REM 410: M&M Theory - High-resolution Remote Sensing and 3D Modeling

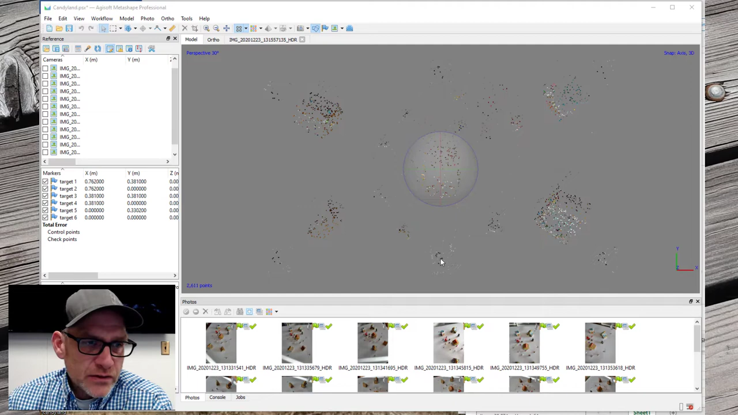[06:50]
creating sort of a local coordinate system so that we could scale everything. So this is our first product that we get out of Metashape which we call a sparse point cloud. And these are just the locations of the tie points that it used to sort of figure out where these images are in relationship to each other. And if I grab this and tilt it a little bit,
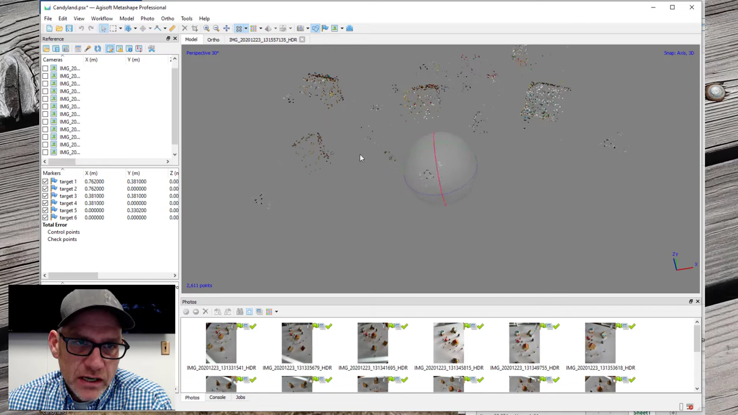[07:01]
you can actually start to see the outline shapes of the houses, right, and the gingerbread houses and the people and other things that are there.
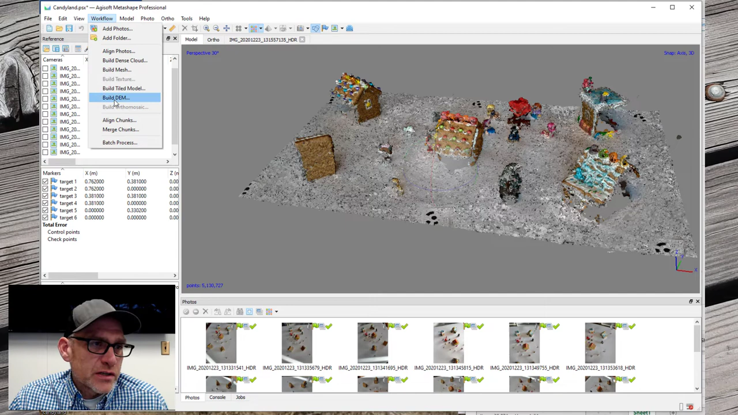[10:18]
From the dense point cloud, we can create a digital elevation model. I'm just going to use default parameters here. And it's going to take a second to run. I might pause and come back, and then we'll look at the digital elevation model here.
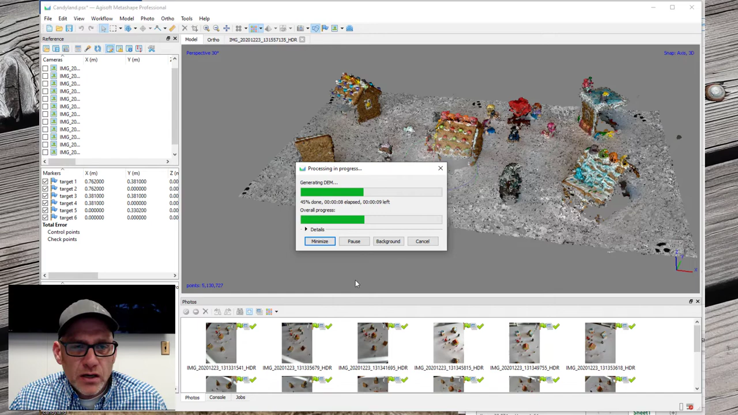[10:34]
All right, our DEM is done. Let's take a look at that. So here's a digital elevation model representation, okay? So this is basically showing us the sort of surface of the table here. And then each, it's taken the sort of dense point cloud and then reduced it to pixels. Let's put a square grid over top of it and then calculated the average or value or the maximum value of elevation within each one, okay?
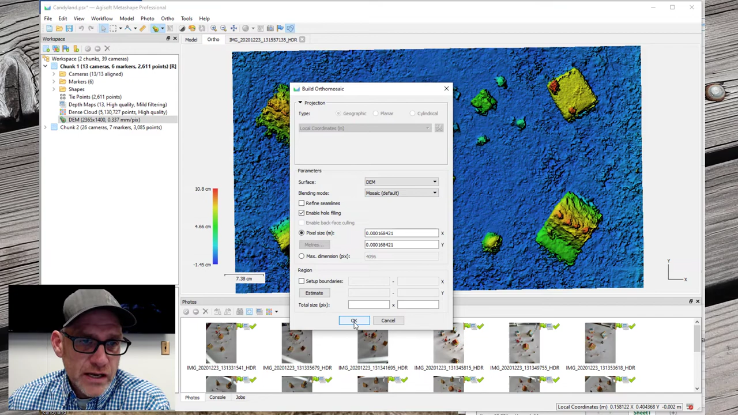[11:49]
And we can then use that in our original photos to assemble an orthomosaic. This is going to take a minute. So I'm going to pause here, and then I'll come back when it's done, and we can look at the orthomosaic and what's sort of special about that.
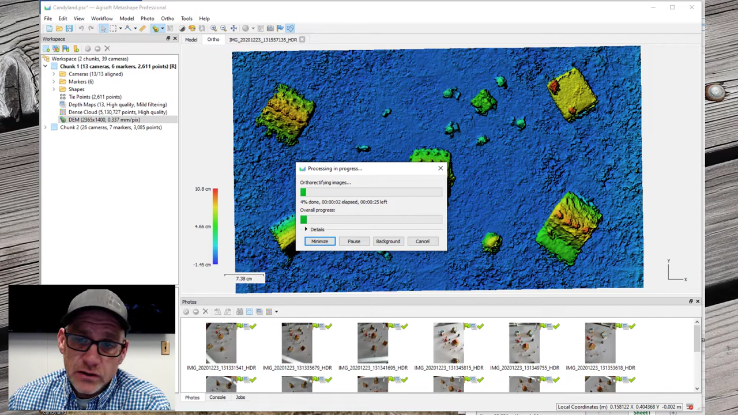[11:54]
Okay, our orthomosaic is done.
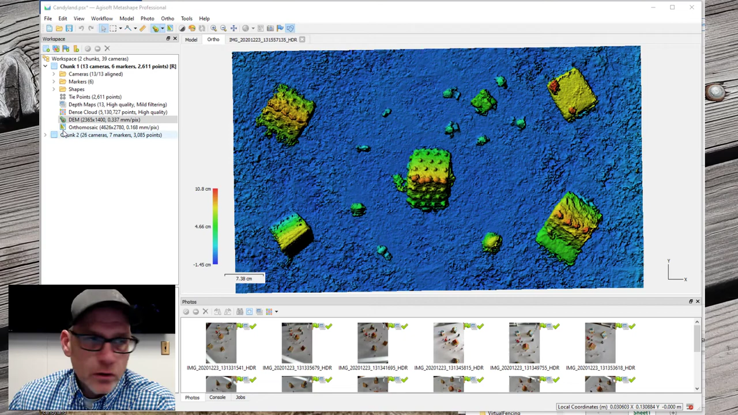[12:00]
Let's take a look at that. All right, cool. So you're going to say, wow, this looks a lot like that photo that you had when you stood on the chair and took it looking down at the table.